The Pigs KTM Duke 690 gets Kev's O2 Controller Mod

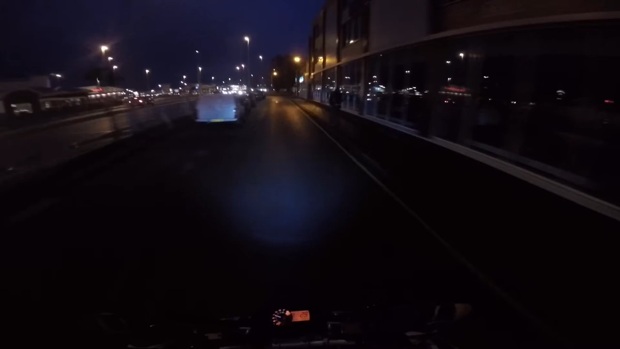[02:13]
You can't. If this thing stalls now, I'm gonna be fucking livid. Come on. So yeah, I'm on my final straw this morning. Going along, stop obviously doing le filtrage.
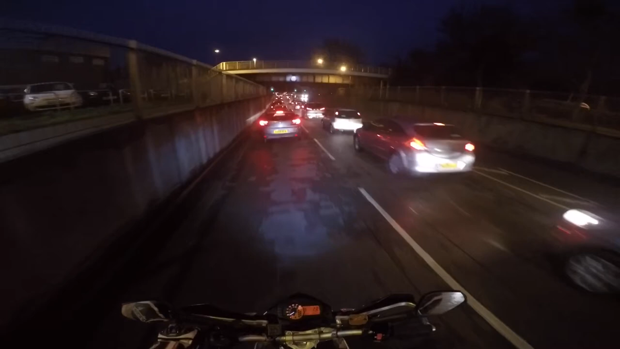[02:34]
Got to the front of a massive fucking queue at the front of the traffic lights. Went to pull off. Fucking thing stalled, and then I tried to start it again, it wouldn't fucking start.
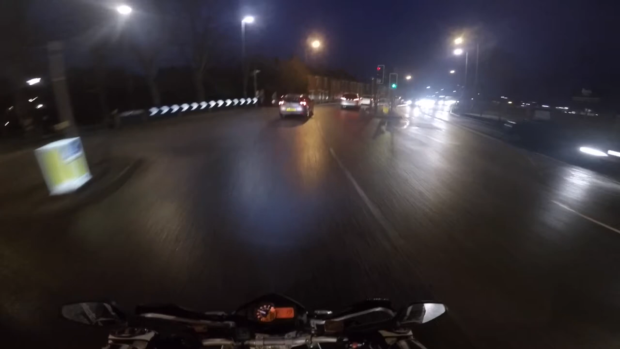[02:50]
Clutch in first, wouldn't start. I was like, what the fuck is happening? This usually just starts. Maybe I just look like a dick for a couple of seconds, but it gets going and fucking on my way. No, wanted to be a little bitch, didn't it? Sounded like the kickstand switch had got stuck, because I changed it to neutral and it started fine. And typical, when I wanted to find neutral, stuck there in front of a bunch of fucking car wankers trying to find neutral.